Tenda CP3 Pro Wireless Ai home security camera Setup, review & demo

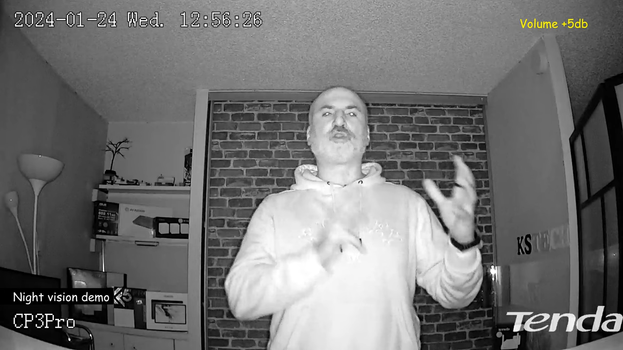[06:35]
After I turned off the lights, the camera switched automatically to infrared night vision. And this is the quality of the picture. It is okay. And the sound that you're hearing is still from the microphone of the camera. The last thing I want to show you in this camera is how to perform a one-touch call from the camera to the smartphone where the application is installed. So I'm going to turn the camera here so that you see it.